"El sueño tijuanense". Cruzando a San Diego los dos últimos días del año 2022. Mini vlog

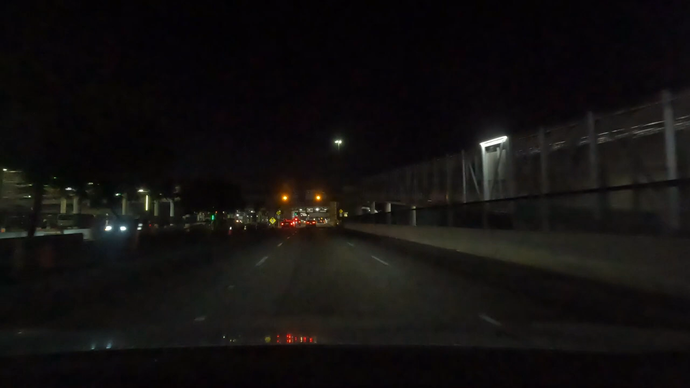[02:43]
Nuevamente estoy grabando la salida de San Diego hacia Tijuana para verificar si esta vez me llevan a inspección secundaria.
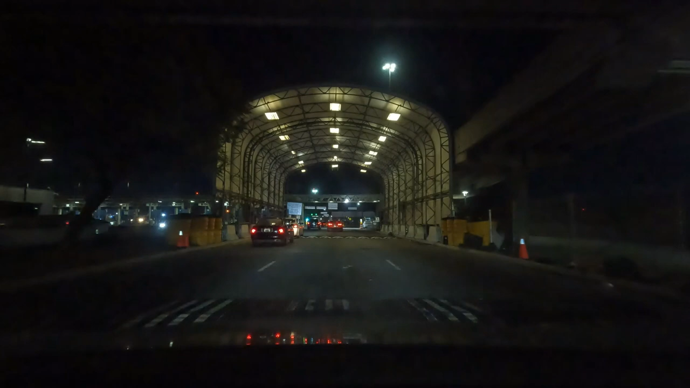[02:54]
Estoy terco con que me lleven, pero ahorita veamos si me llevan, si me jalan, perdón. Ahí están unos guachos, pero gringos. Y aquí, justamente aquí,
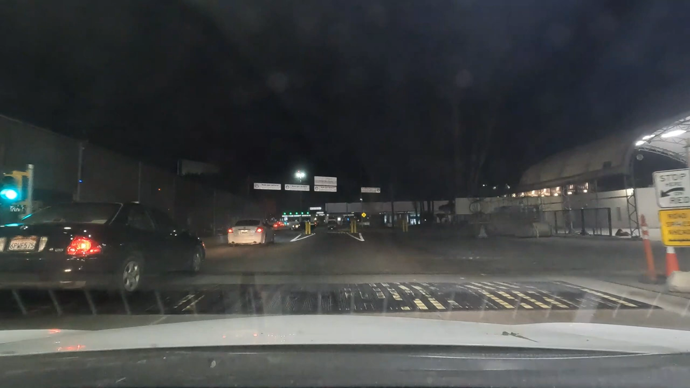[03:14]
en esta rampita, ya es México. Bueno, no es una rampa, es un tope, pero ya es México. Aquí ya estamos en México.
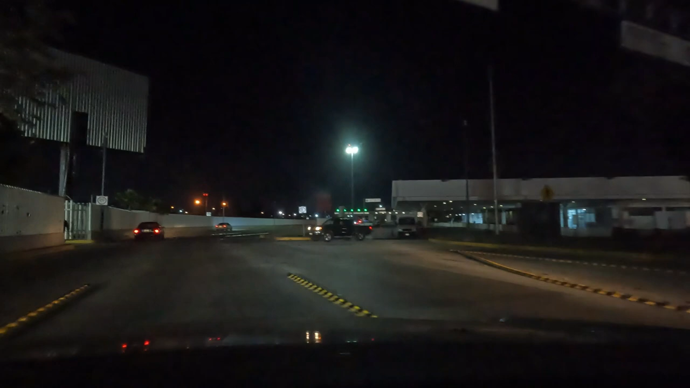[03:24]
Y pues, a ver si me mandan a inspección secundaria. Me iré por este. Por este.
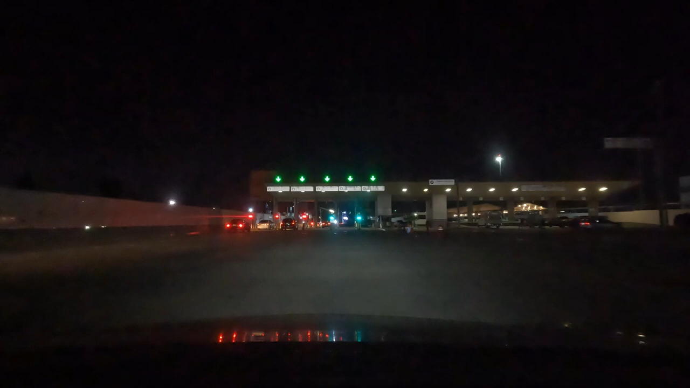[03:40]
Pues casi todos están libres, pero me iré por este.
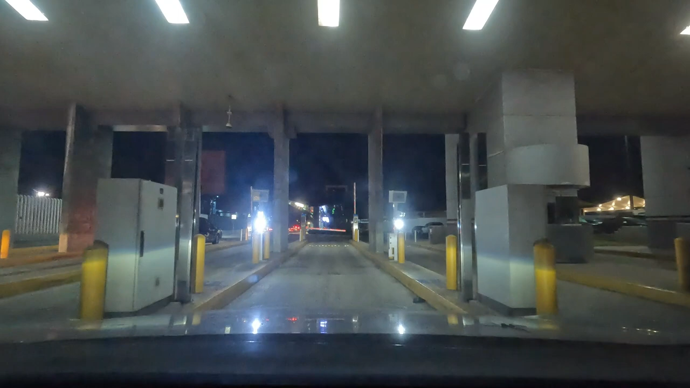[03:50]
A ver qué me marca.
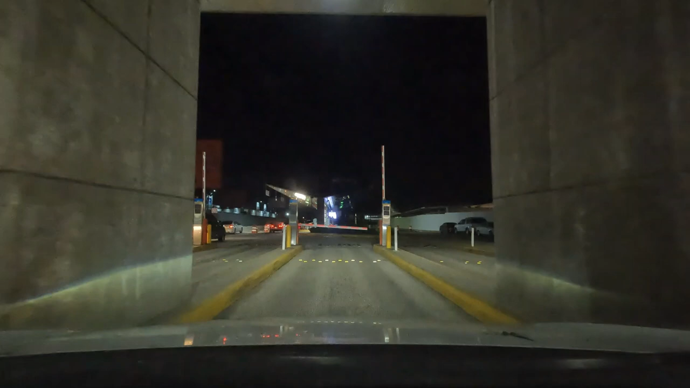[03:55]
Luz verde. No me van a jalar. Eso parece.
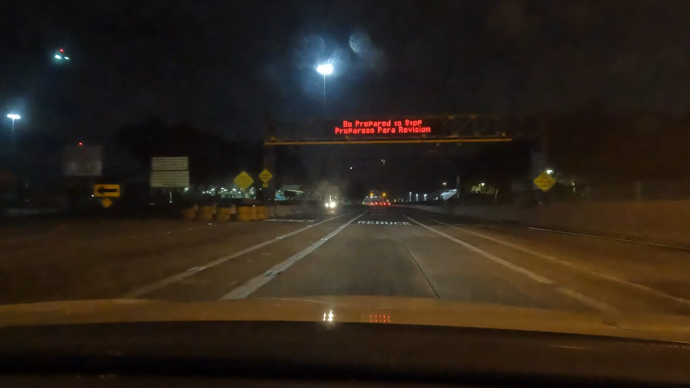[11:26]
Nuevamente saliendo de San Diego a Tijuana, hacia Tijuana. Veamos si me mandan a inspección secundaria o si no me mandan a inspección secundaria. Eso lo sabremos en algún momento más adelante.
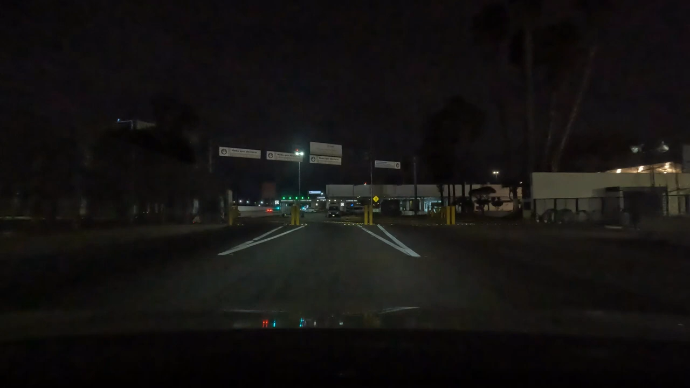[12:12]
Estamos en México. Tan rápido cruzamos a México. Solo falta que pasar por el puerto de Sereno. Vamos a ver si me mandan inspección secundaria o si la libro.